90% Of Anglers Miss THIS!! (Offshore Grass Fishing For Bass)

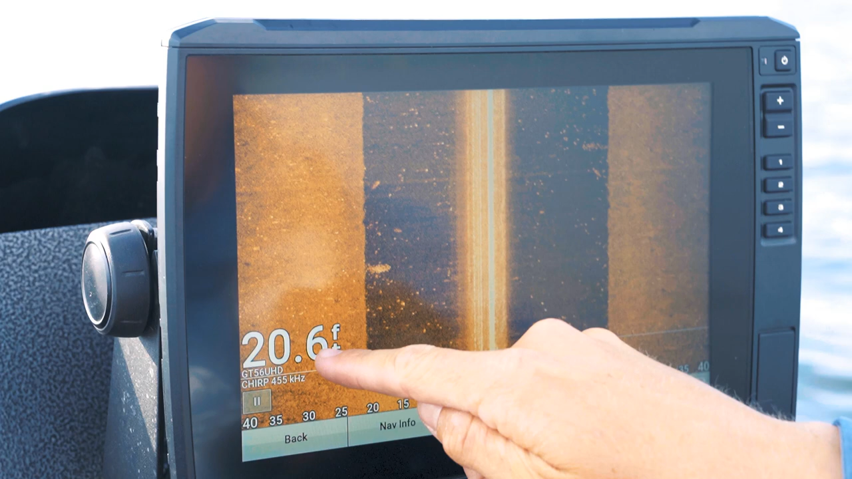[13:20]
feet of water which means there's no offshore grass right here so i say we circle around mark a few more waypoints and catch some fish i just i'm going to say it
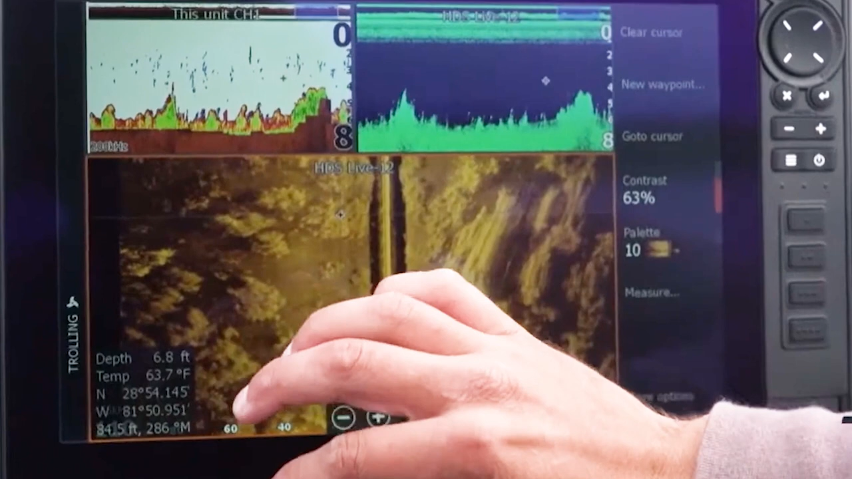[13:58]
On screen: depth 6.8 ft, water 63.7°F
shallow grass area looks like on a grass flat down in florida this kind of stuff is exactly
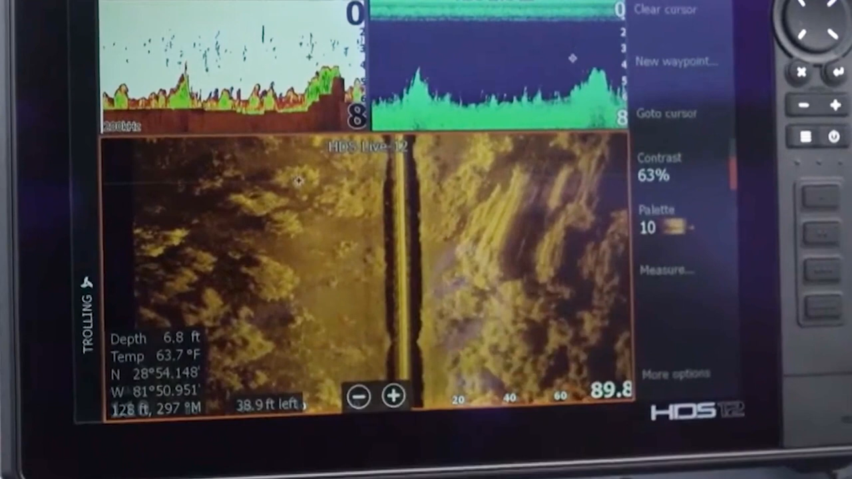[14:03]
On screen: depth 6.8 ft, water 63.7°F
what you're looking for and what you should be dropping waypoints on if you're offshore grass fishing so once
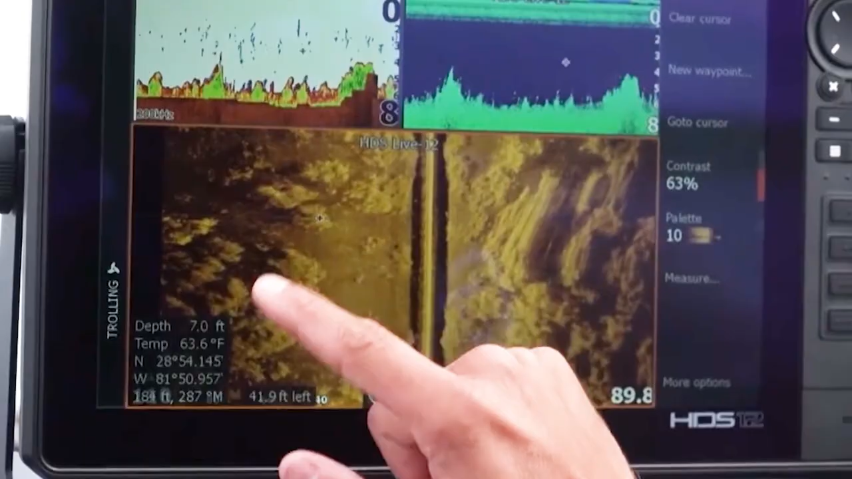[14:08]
On screen: depth 7.0 ft, water 63.6°F
you've graphed around enough areas marked enough waypoints it is time to spin the boat back around and fish those areas because trust me the fish are most likely there